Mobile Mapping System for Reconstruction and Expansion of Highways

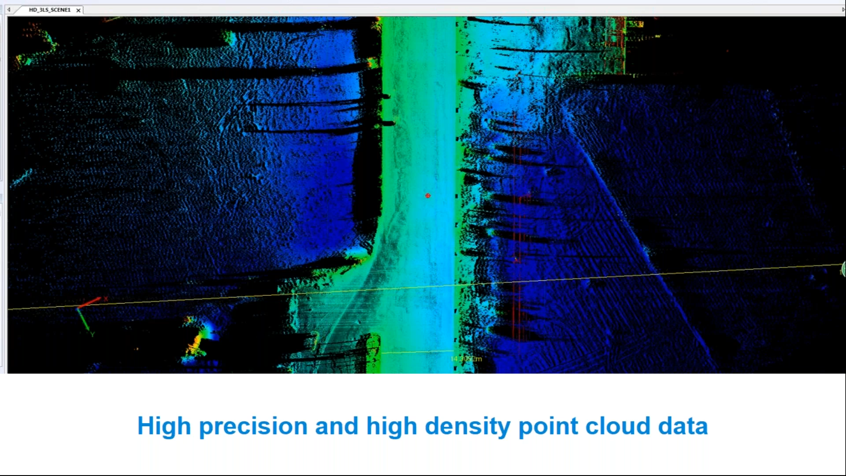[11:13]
You can also see the highway. So, we get the point cloud data. But you maybe know, how should we know the accuracy of this point cloud? So, let's start. So, this is our control point. So, this is our control point function. Just to import the control point coordinates. And choose points in the corresponding location. And do the comparison.
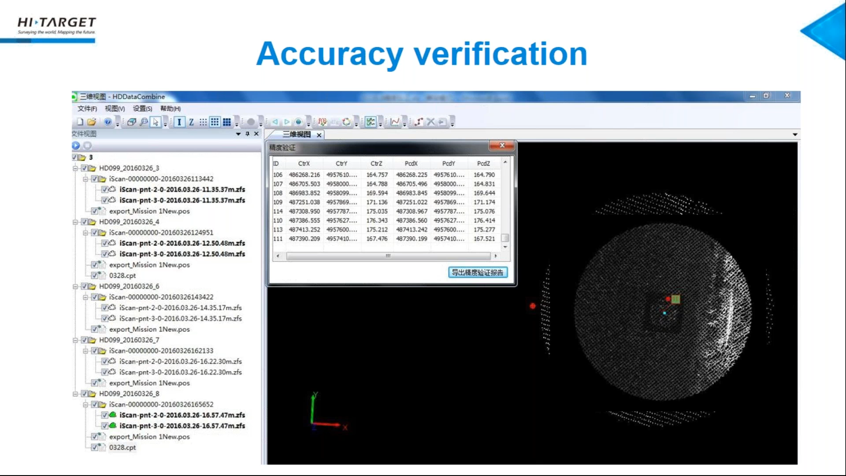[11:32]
Get the accuracy or accuracy. Get the accuracy verification report.
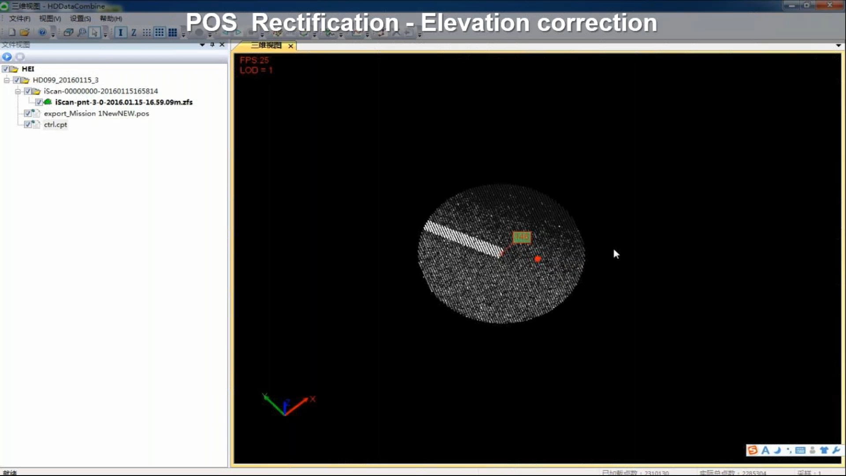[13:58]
can see the control point and our point cloud the elevations matching
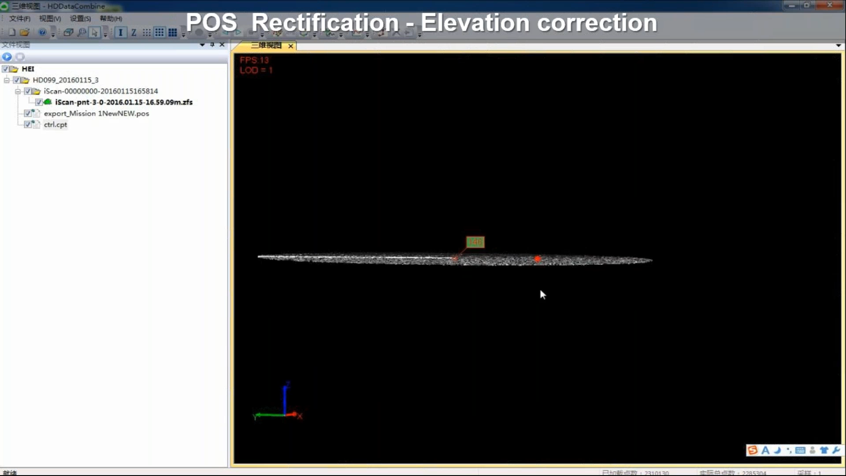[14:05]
this is the other other location
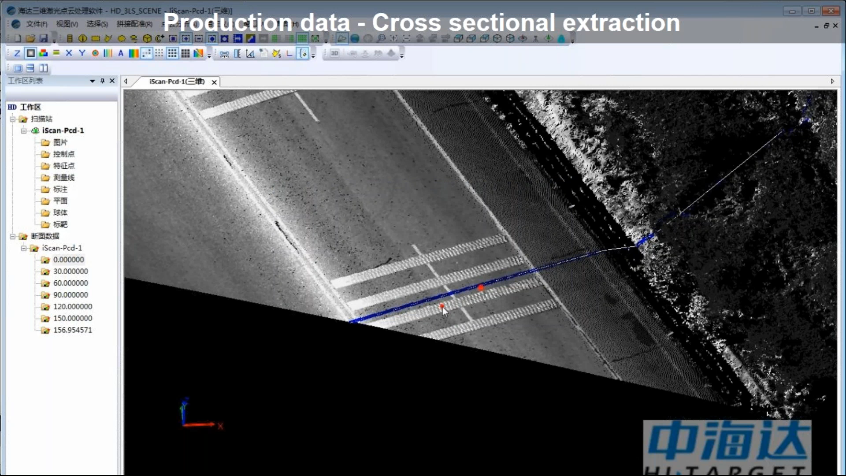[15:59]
the cross you can see this is our cross section you
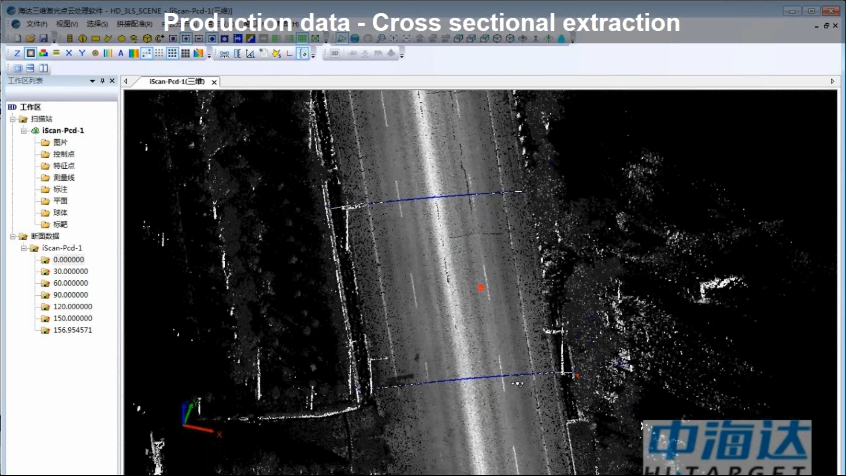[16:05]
can see this is our cross section so when we finished our extraction we can get the this result the cross and the vertical section
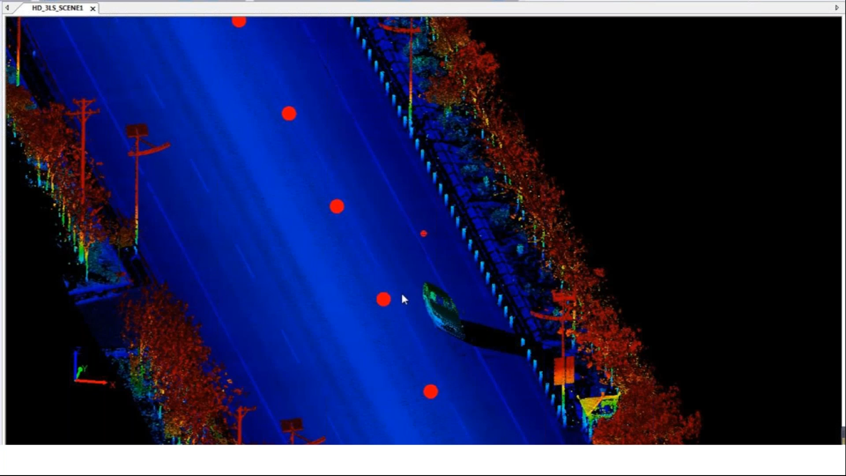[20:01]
like the transportation project and the street view project and any other project this one is the highway project this one is also the highway project you can see the pavement marking is very clear you can also see the
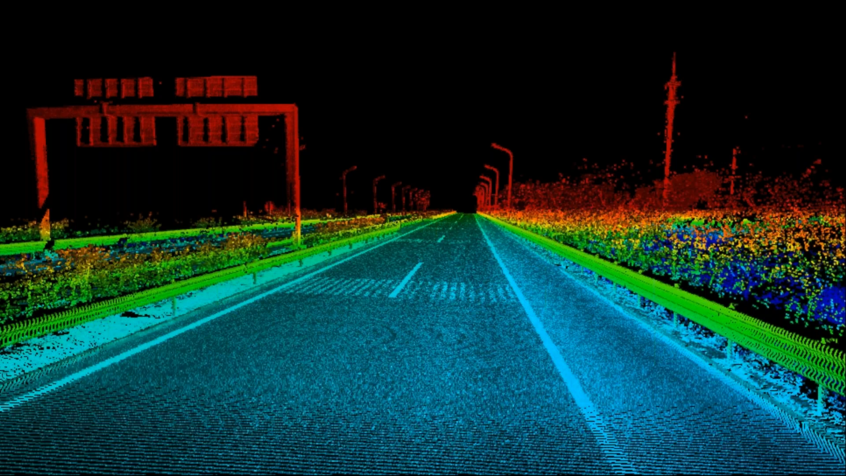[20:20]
transport port port is also very clear this one as well the pavement marking is very clear you can recognize that
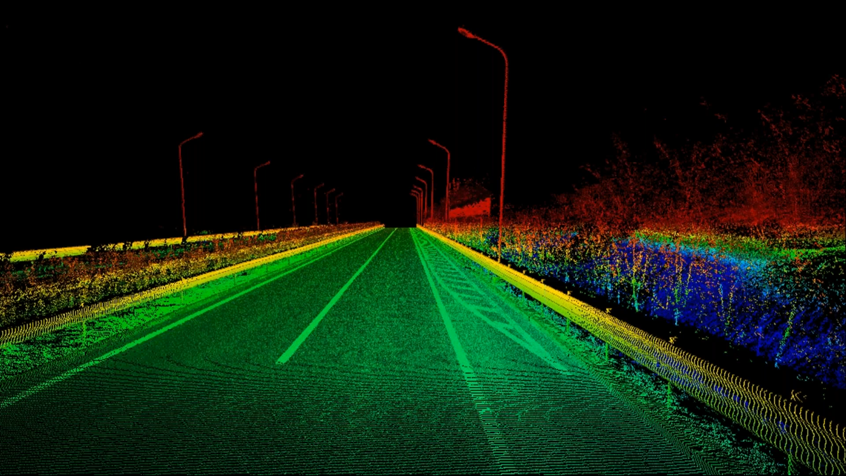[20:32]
this one also the highways point
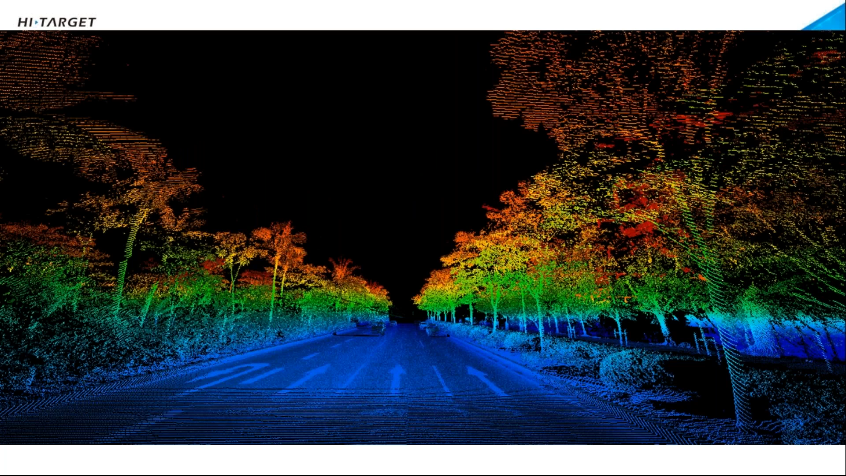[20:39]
cloud data this is a digital elevation model we generate that
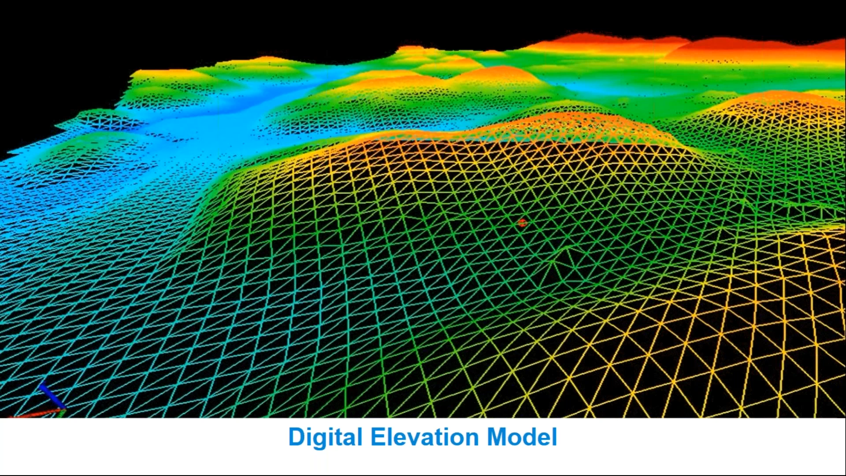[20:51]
you know so we also have a that the supply software up to the point cloud data.